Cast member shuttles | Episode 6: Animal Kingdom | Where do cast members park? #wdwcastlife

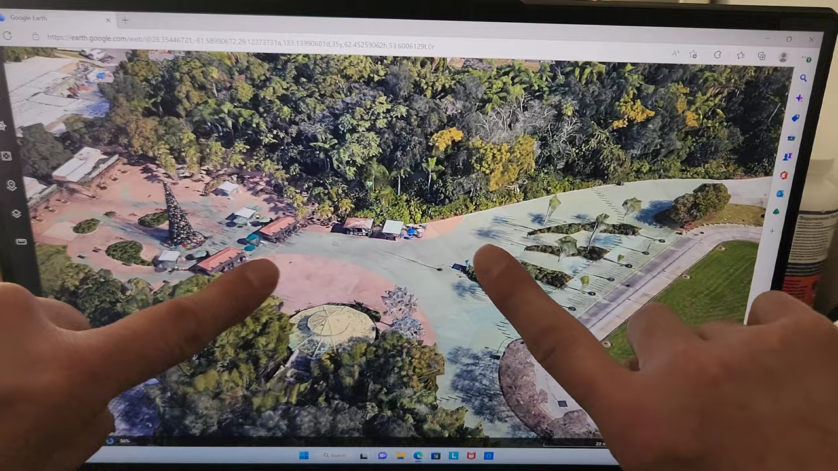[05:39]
If you walk past a booth, here's a front gate to Animal Kingdom where you would go in.
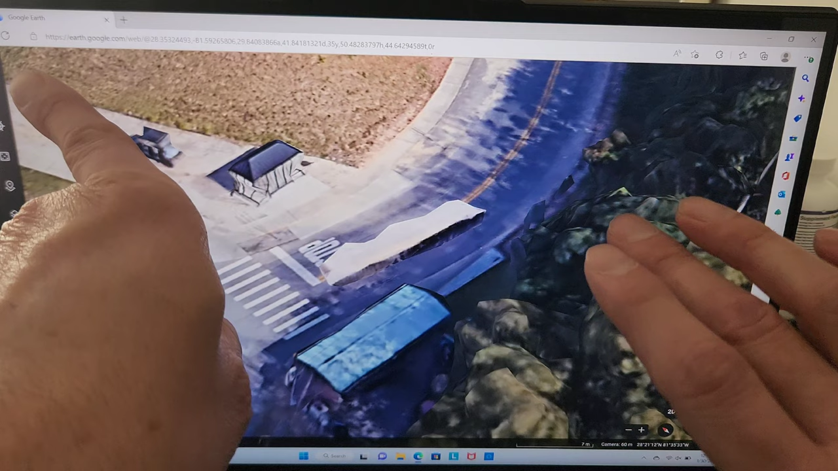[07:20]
In order to get back to Cast Services where most Cast Members would clock in. Of course, bus transportation clock, Cast Members clocked in back here.
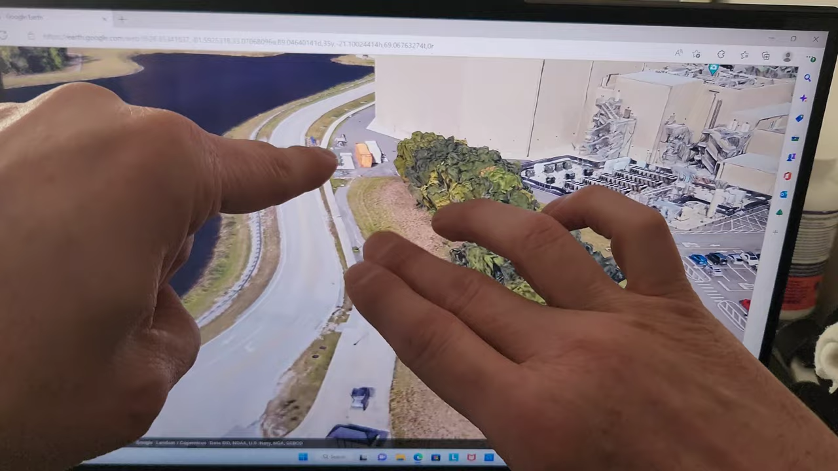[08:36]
So as you're walking along here, this big structure here is the backside of Pandora.
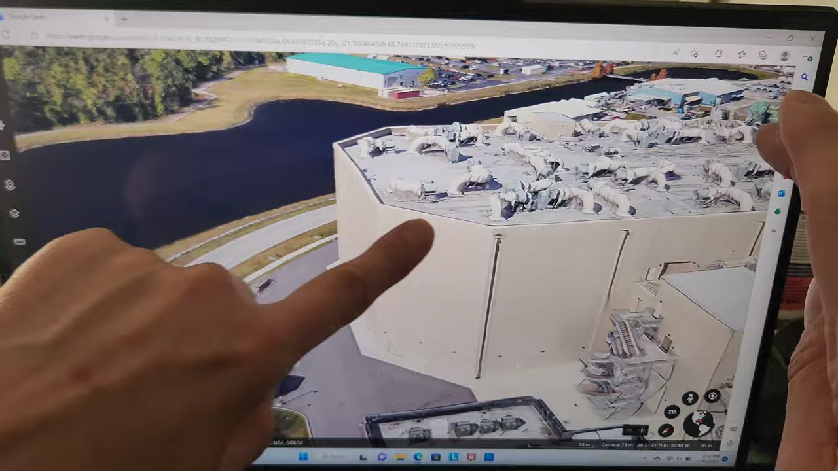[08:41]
So this is the Navi River Journey flight, you know, whatever it's called, POV,
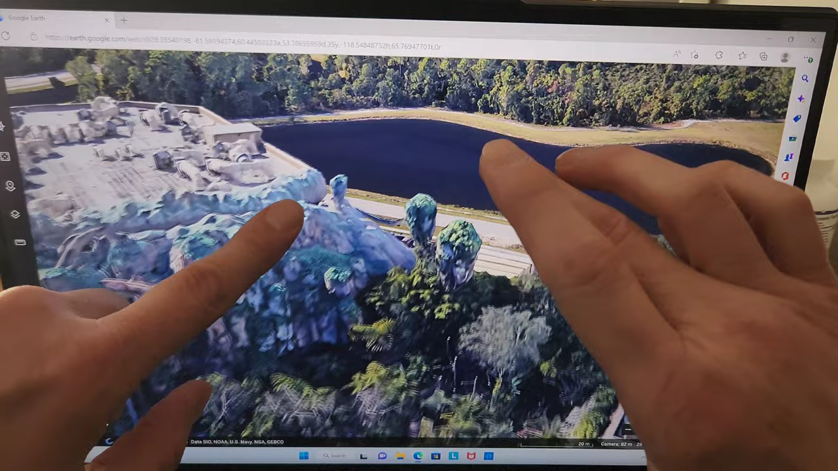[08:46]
Navi River Journey and Flight of Passage. That's it.
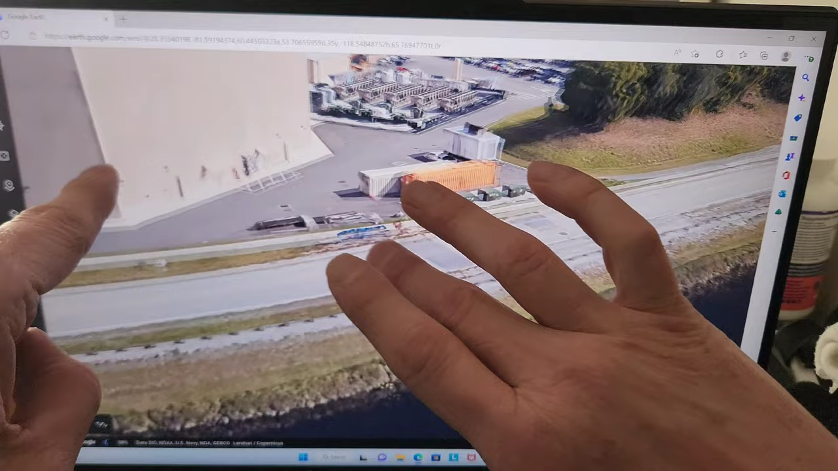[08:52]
That's the backside of that building. And when you're coming in on the bus, you can see that building as clear as day while you're driving in.